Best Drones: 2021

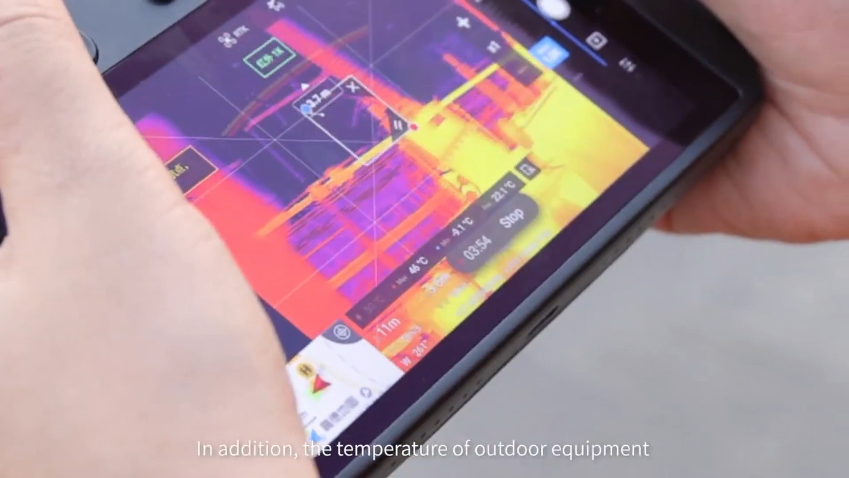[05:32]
It also comes equipped with position location, spotlight features, speakers, and a beacon function which can allow operators to better see the thermal drone while in flight.